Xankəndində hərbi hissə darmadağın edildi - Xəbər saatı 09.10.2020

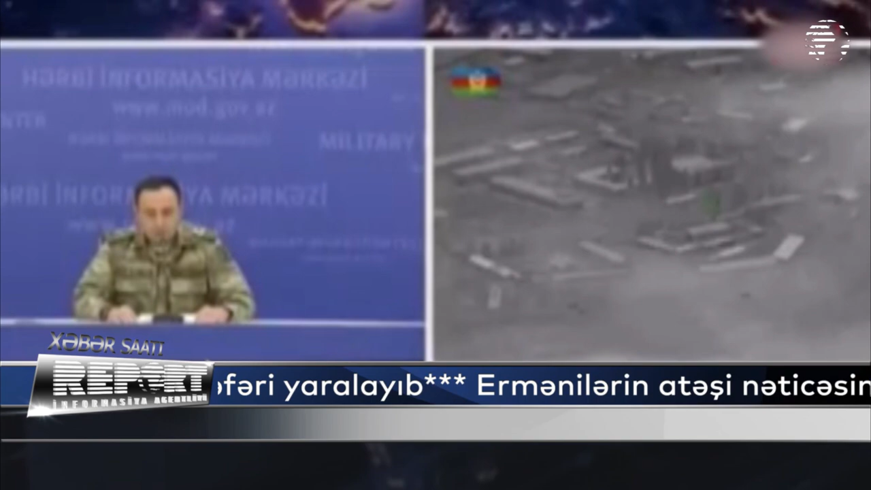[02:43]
Ermənistan Silahlı Qüvvələrinin hərbi hissənin qərəcəhi, infrastrukturu və silah-sursa tambarlarına bölmələrimiz tərəfindən artilleri zərbələri indirilib. Yer dəyişməyəcək göstərən düşmənin döyüş texnikasından ibarət hərbi kolonu dəqiq artilleri atəşi ilə darmadağın edilib.
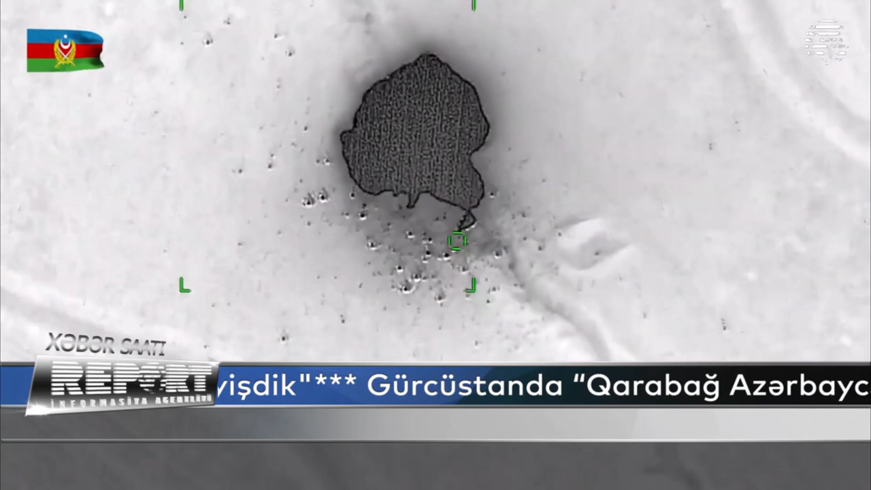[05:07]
şəxsi heyiyyətin intizamı pozulub, döyüş mövqələrinin tərk edilməsi kütləvi hal alıb.
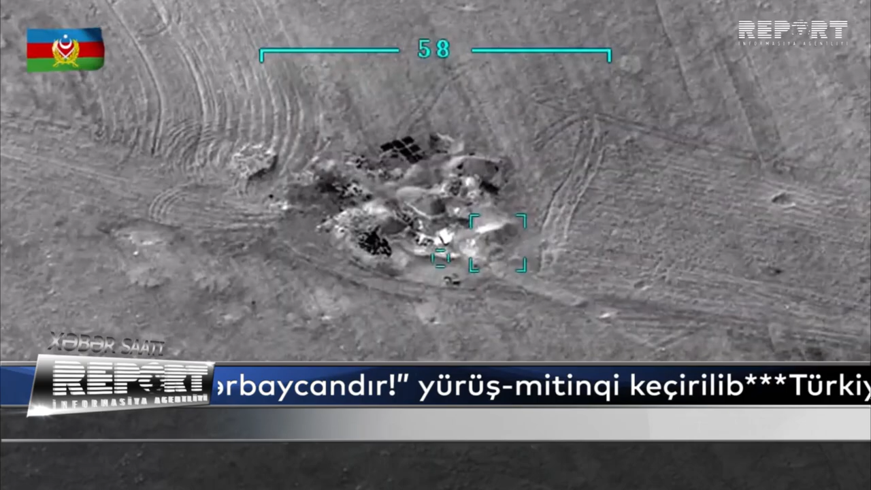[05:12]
Ordumuzun atəş dərbəsi nəticəsində Ermənistan Silahlı Qüvvələrinin 5-ci dağ atıcı alayının qərərgah binası dağıdılıb,
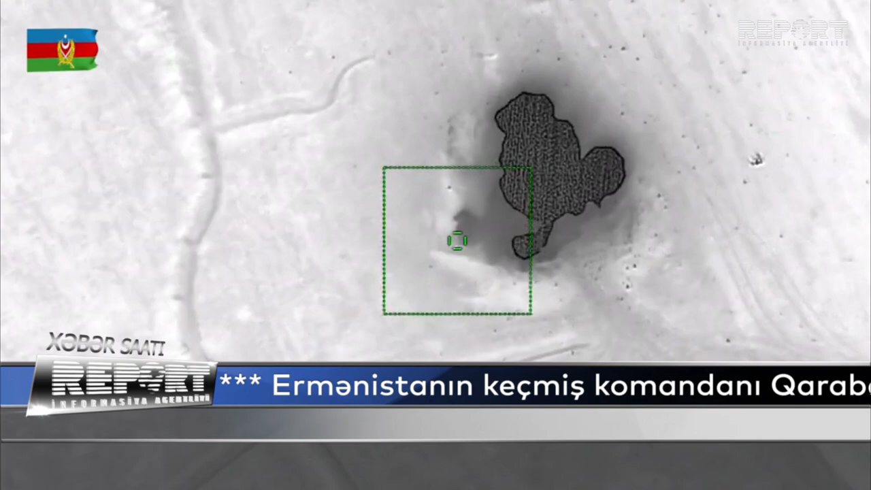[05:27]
alayın artilleri rəisi Polkovnik Leytinant Arman Dermeyan və xeyli sayda hərbi qulluqçu məhv edilib.
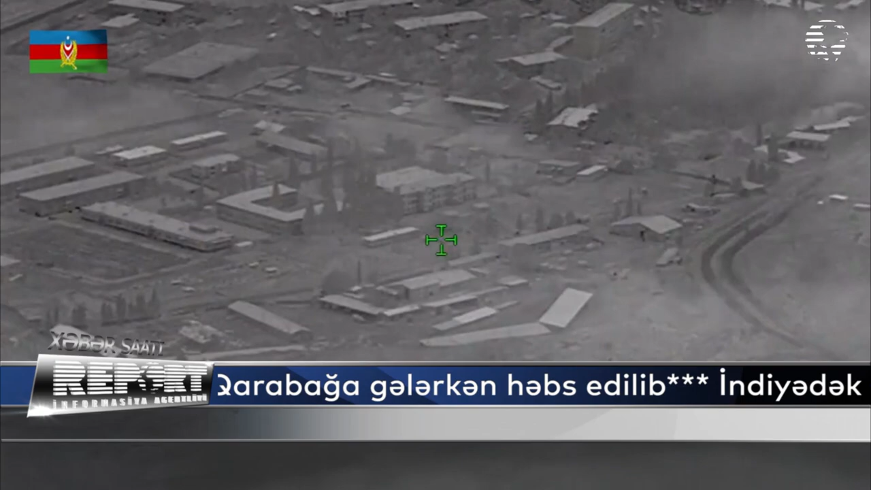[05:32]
Azərbaycan ordusunun xankəndi şəhərinə indirdiyi atəş zərbələrindən ağır itkiləri məruz qalan Ermənistan Silahlı Qüvvələrinin burada yerləşən hərbi hissələrinin şəxsi heyiyyəti təxliyyə edilir.
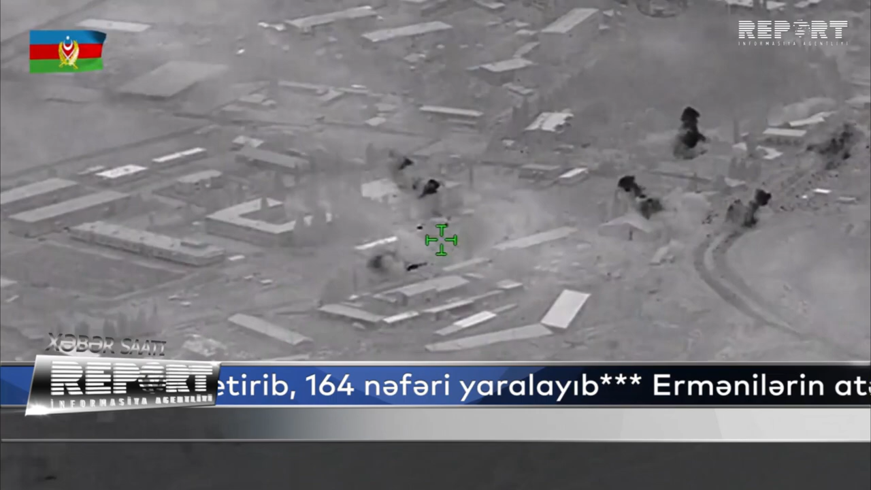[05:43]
Xankəndidə yerləşən hərbi hissələrdən birinin
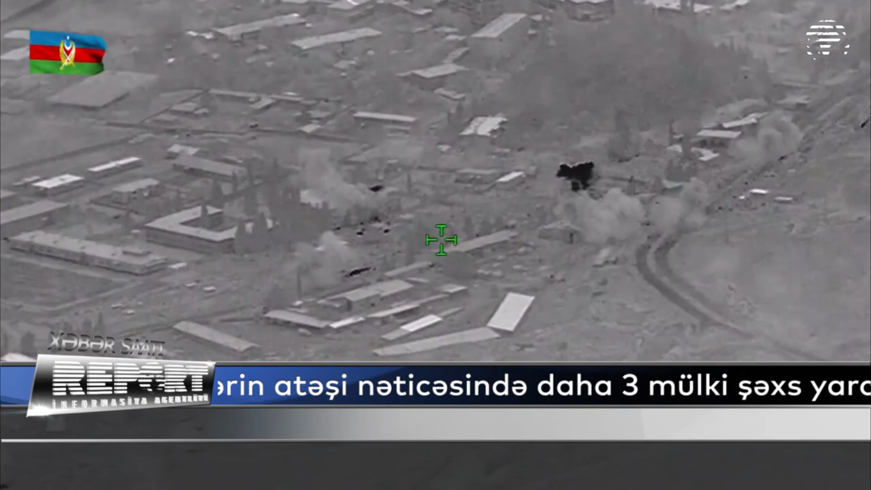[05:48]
sığınacağına indirilən artilleri atəşi nəticəsində xeyli sayda hərbi qulluqçu məhv edilib və yaralanıb.
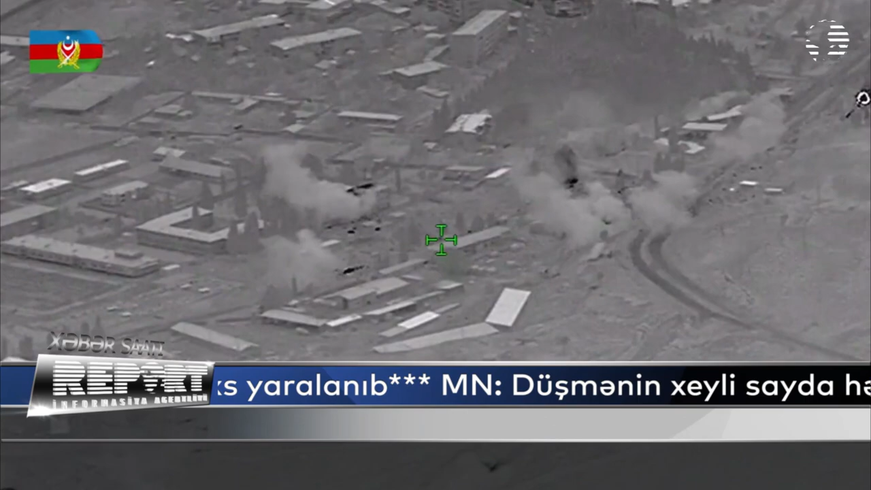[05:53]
İmumilikdə düşmənin 13 ədəd T-72 tangı,